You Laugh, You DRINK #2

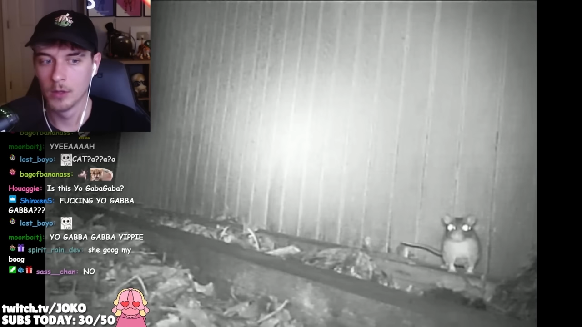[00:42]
Why is this dude staring at me? Stop. What's your problem, dude? Keep it moving. Keep it pushing. All right. I can give you a parking ticket. I'm just kidding. I would never do that. I'm not a narc. What is this guy doing? That's just trail cam footage of a goddamn mouse. I mean, I would say that's stupid.